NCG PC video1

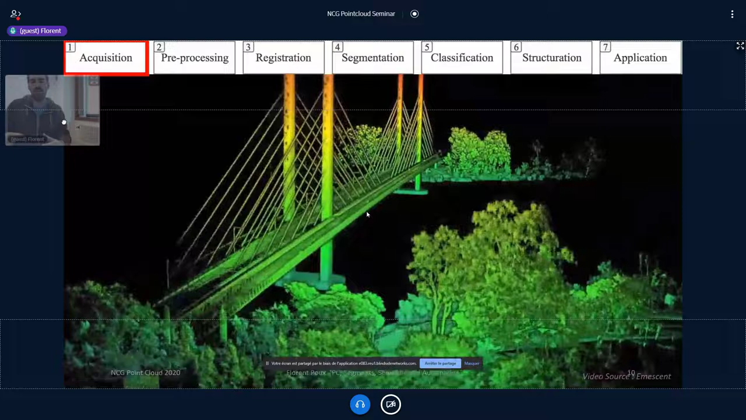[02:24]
each of the steps uh and have more efficient workflow like here we can see the
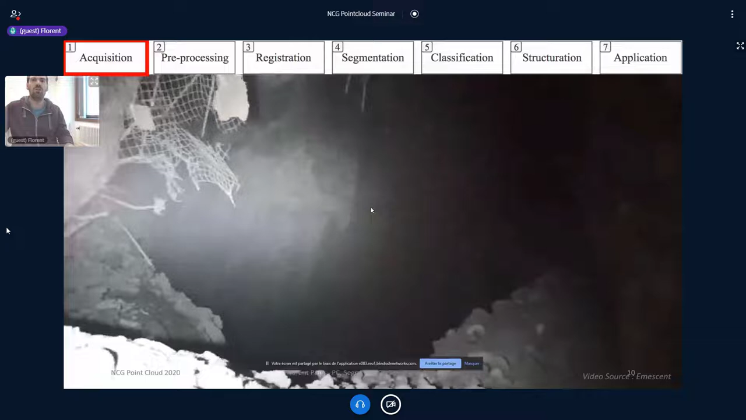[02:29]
automation for the for the uav to acquire automatically the data
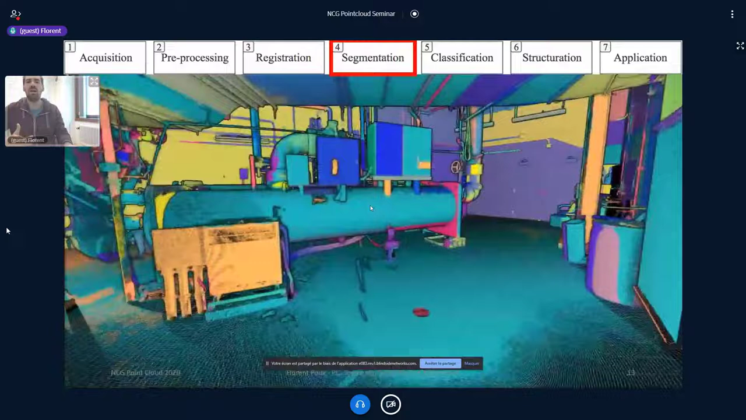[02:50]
this part which is maybe where i'm the most active and that will be my favorite if i have to pick one is segmentation because i believe a lot of
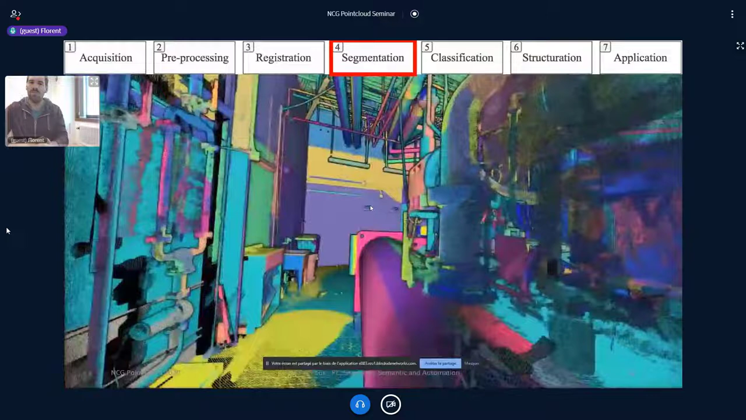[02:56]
different um automation can be solved by having some kind of segment
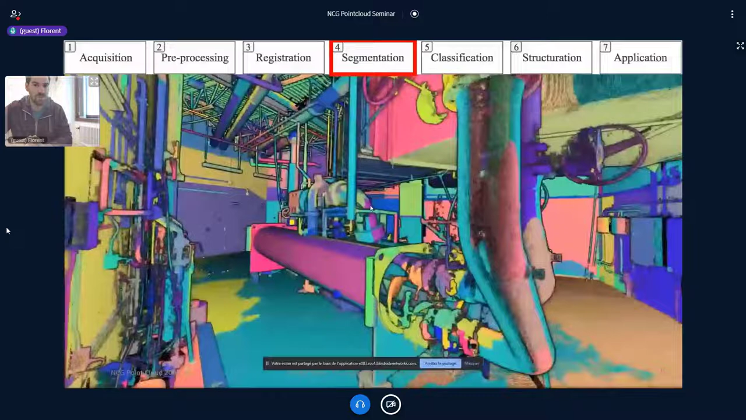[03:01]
information beforehand and then after this we have the classification where we will
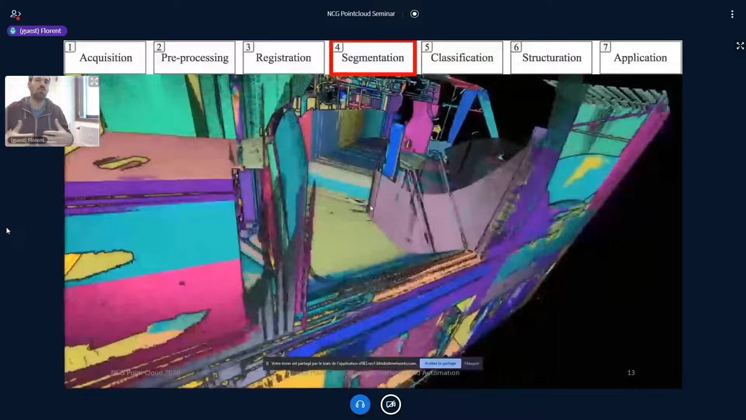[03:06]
group several segments together for example to get an idea of uh and attach
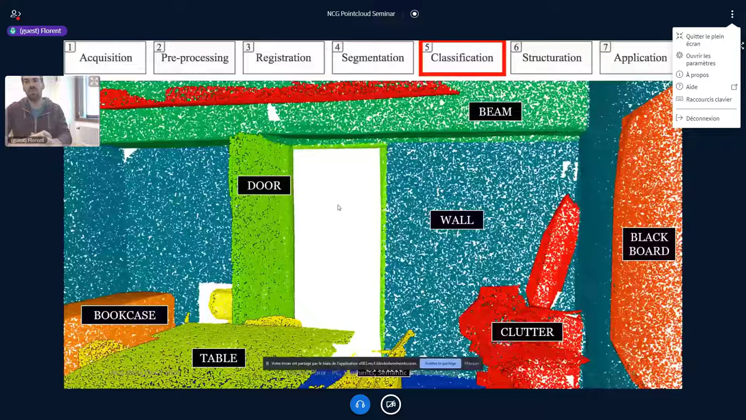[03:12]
semantic information like a label like the wall door the beam and so on then we have the structuration automation i want to create automatically structure for visualization or processing
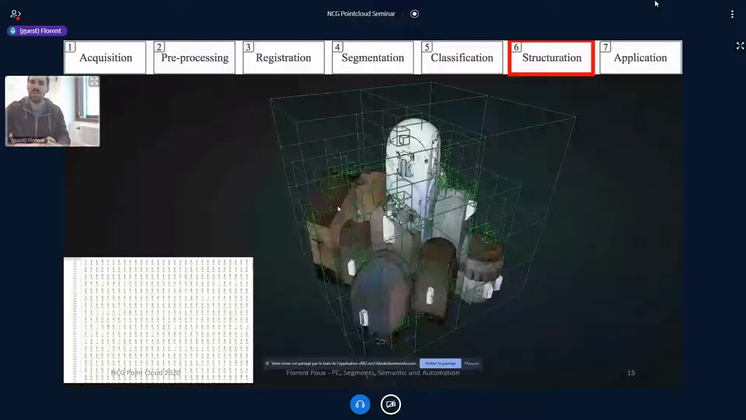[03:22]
and here we can see the nicer poetry platform and i'm really looking forward to what the markets will be presenting next week of course and here we have the application
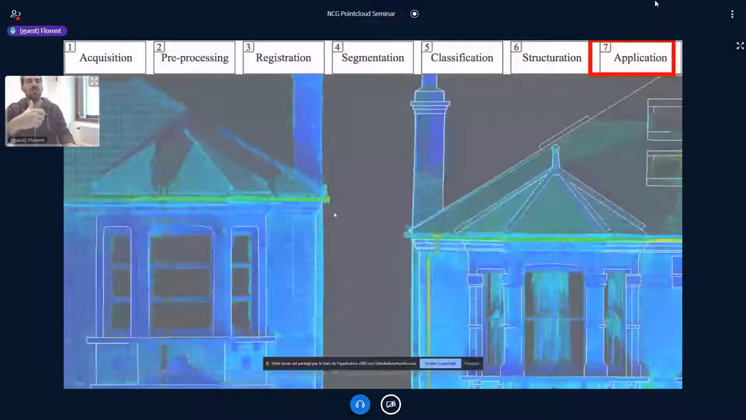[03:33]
where in this example we try to have an automatic
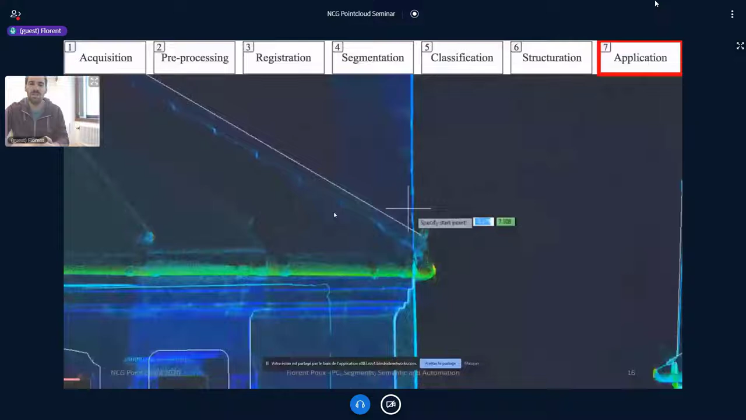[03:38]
or not an automatic this is manually for surveyors they want to extract let's
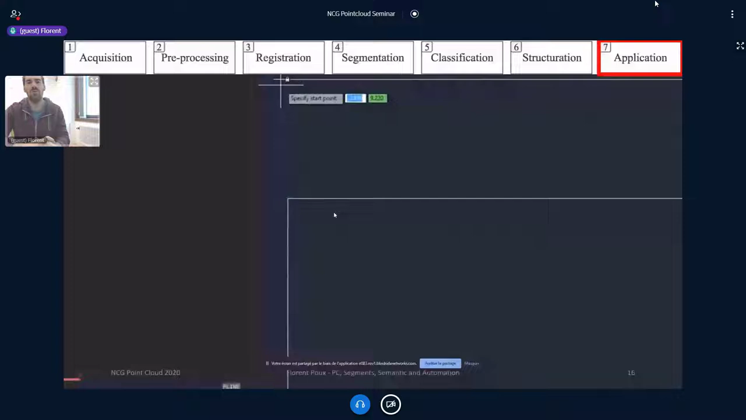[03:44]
say a flow plan based on the underlying point cloud data and having some kind of automation here would be of course nice so there's three things are challenges toward better integrating the point cloud in this workflow toward high level
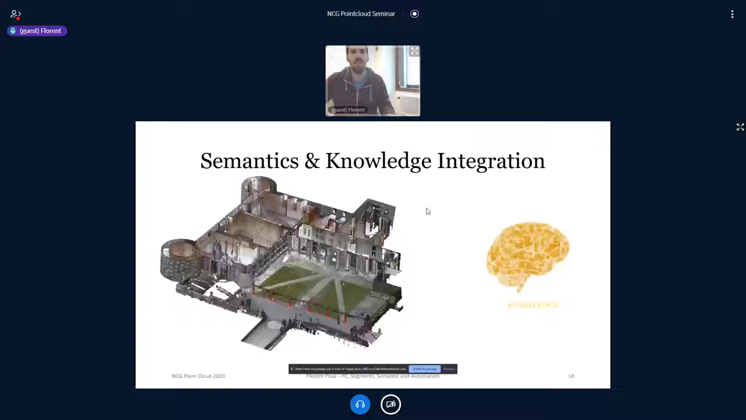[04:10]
is that we have a point cloud as a support mainly and we will have the expert behind the computer that has knowledge and you will use the point cloud to extract a product
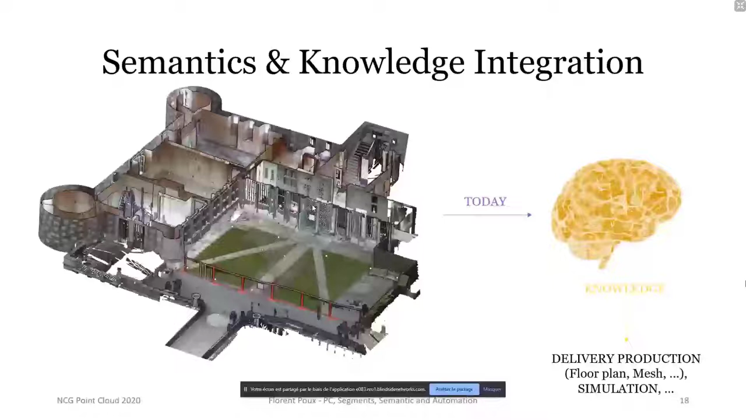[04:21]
like a flow plan a mesh or a simulation and what we want is to integrate directly this knowledge within the point cloud to have a semantic representation that we